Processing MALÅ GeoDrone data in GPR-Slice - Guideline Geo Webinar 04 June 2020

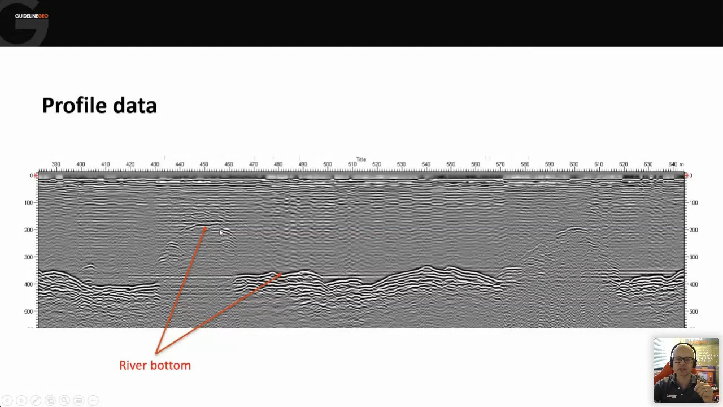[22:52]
And what the user was doing with the antenna was they were going back and forth across a river channel. And so you've got the base of the river then coming up the fairly steep sided riverbank, turning around and going back into the river channel, cross the river to the other bank and turning around and coming back again. So that's why we've got this kind of cyclical nature to the response.
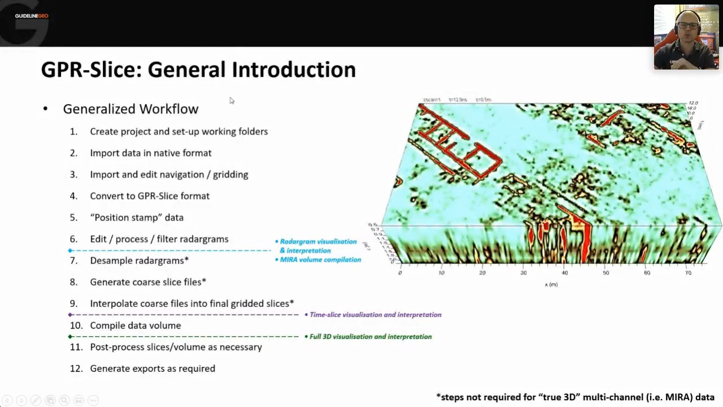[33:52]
So that is the general workflow, that would be what you did on every survey, every time, and it's just where you would stop, depending upon whether you're happy with just 2D radargram analysis, 2D time slices, or you want a full 3D volume.
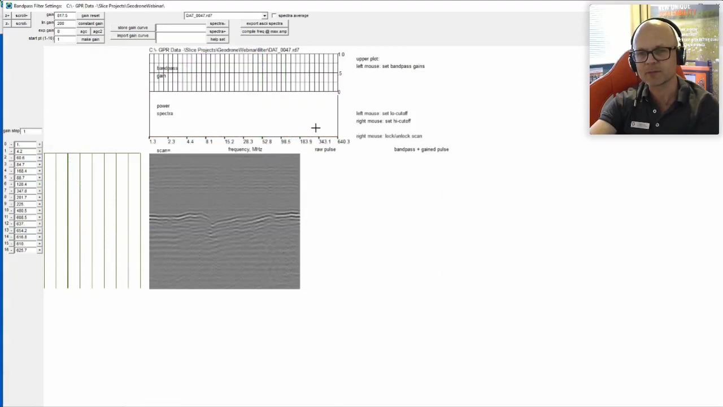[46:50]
If I did the opposite and put it right up here and said help set, then I'm only seeing the high frequency. So this is an 80 megahertz antenna.